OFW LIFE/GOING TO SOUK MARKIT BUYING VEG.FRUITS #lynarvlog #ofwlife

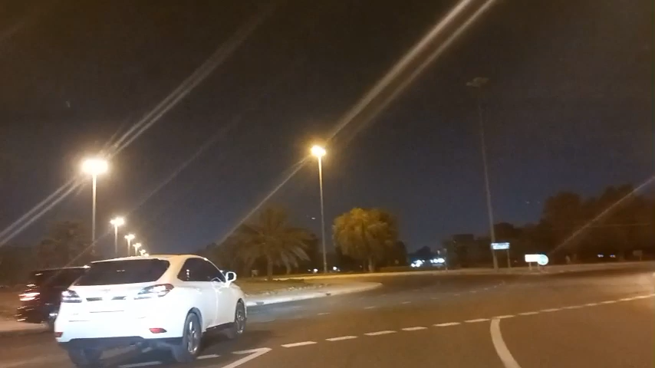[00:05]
bibili kami ng gulay at prutas.
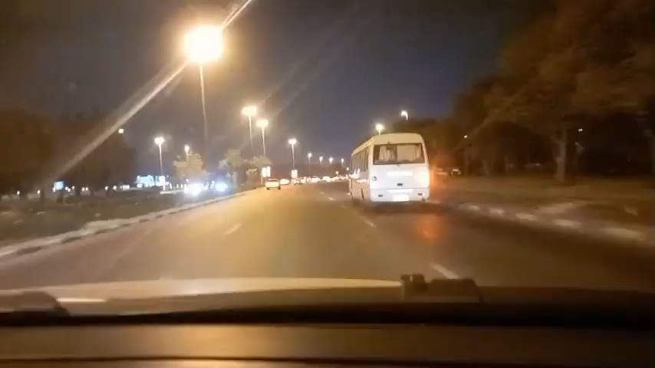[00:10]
Kasi nga, yung aming driver busy sa araw. So, gabi na kami napunta. Ngayon is 6:30 PM dito sa amin. Madilim na siya.
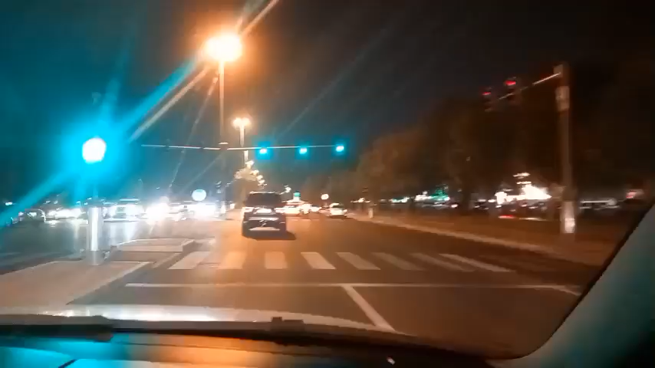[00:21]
So, punta muna kami ng supermarket. Ito yung mga tindahan dito ng mga gulay, prutas. Dito mo mabibili sa supermarket malapit sa amin. Ayun na nga, nakarating na tayo sa ating pupuntahan.